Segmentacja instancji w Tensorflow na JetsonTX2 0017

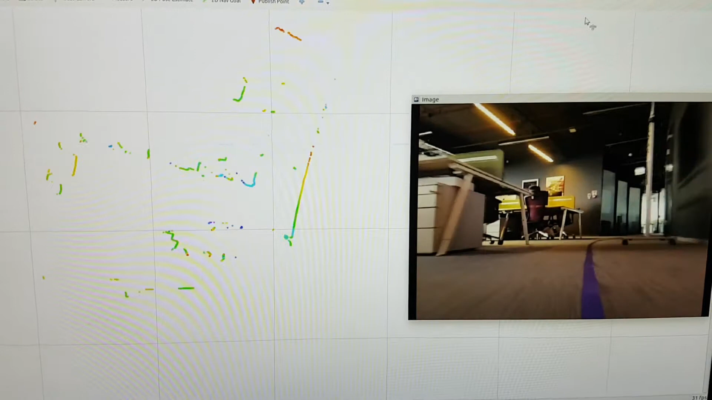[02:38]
dasera Który nagraliśmy ostatnim razem Przy naszym spotkaniu w ostatnią niedzielę I okazuje się,
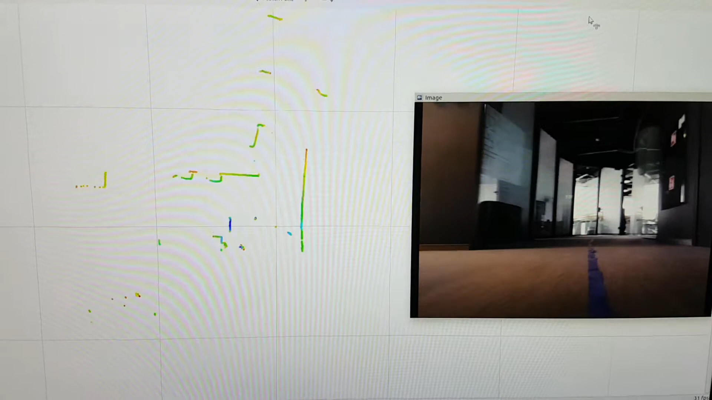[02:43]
że wszystko jest w porządku Ja trochę się martwiłem, czy to na pewno działa Ale wszystko jest tak jak powinno być Mamy tutaj nagrane dane I jesteśmy w stanie odtworzyć To jest bardzo duży sukces
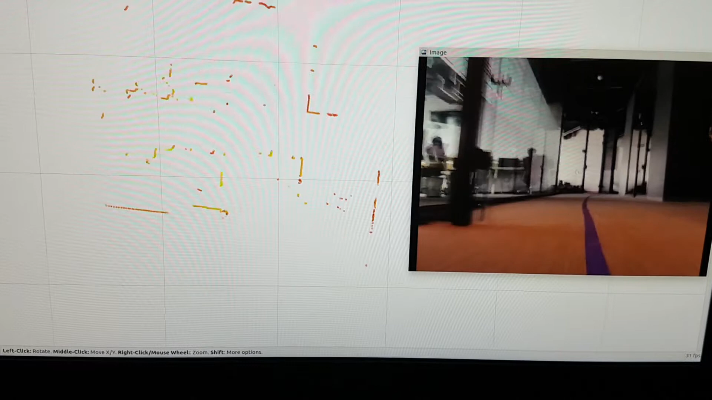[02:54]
Coś...
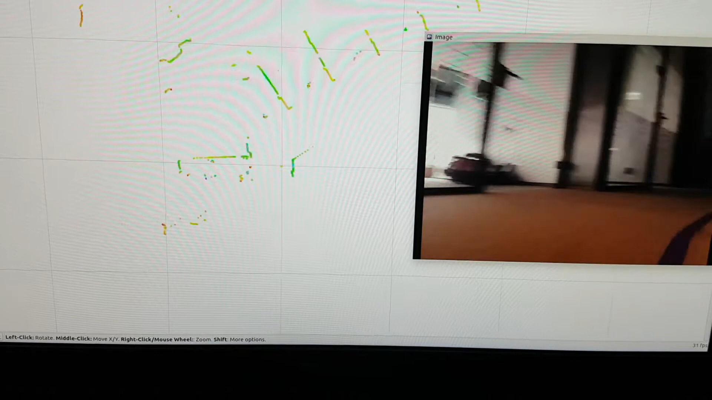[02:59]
Widziałem, że znajduje się blisko bardzo samochodu Co widać po prostu na skanach Bo tu mamy...
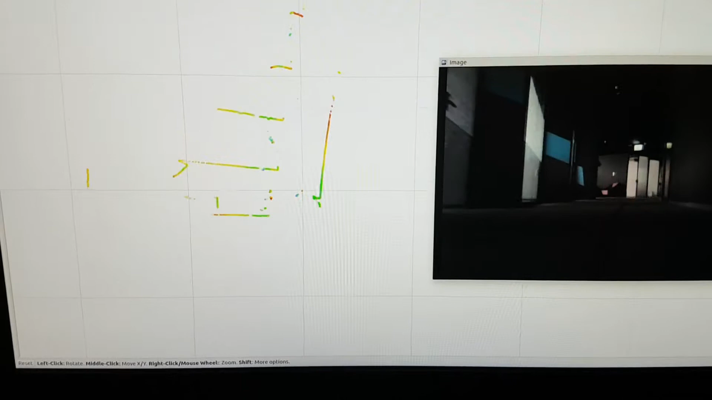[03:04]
W tym miejscu mamy środek I...
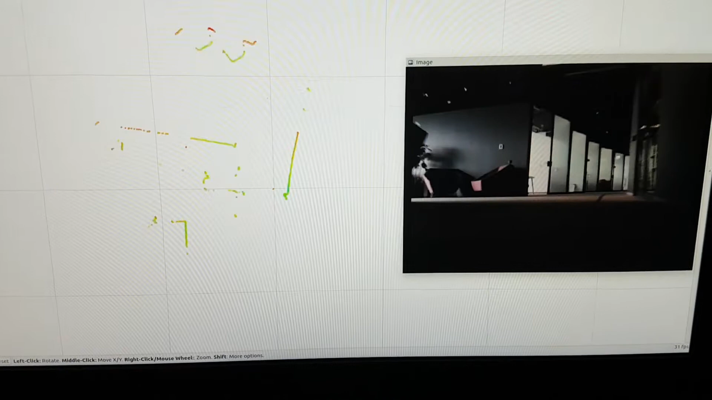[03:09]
Wszystko to co jest widziane przez samochód Nagduje się przed nim, na górze
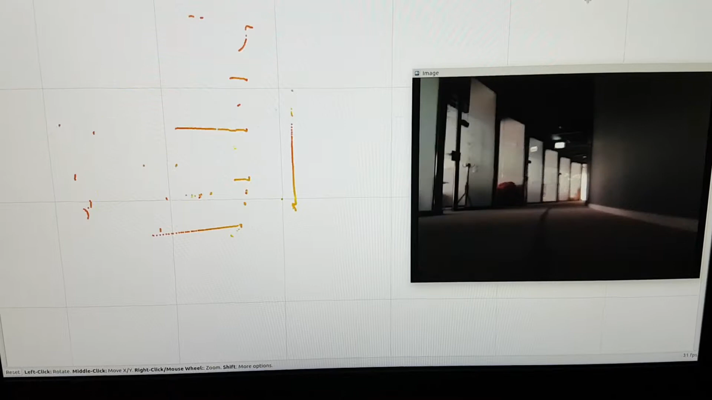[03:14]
Z prawej strony widzimy obraz z kamery Jest to odtwarzane w... Przez rozbak play I to jest wszystko w AirVizie To widzimy tutaj, jaka jest AirViz Okiemko AirViza
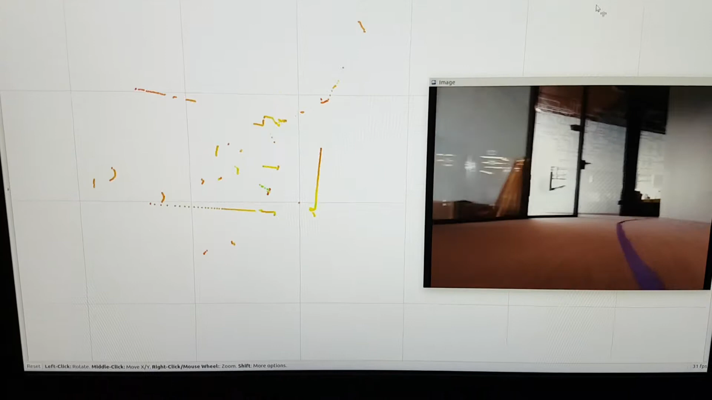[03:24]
Nagrane są dwa pliki Jeden jest w jednym kierunku,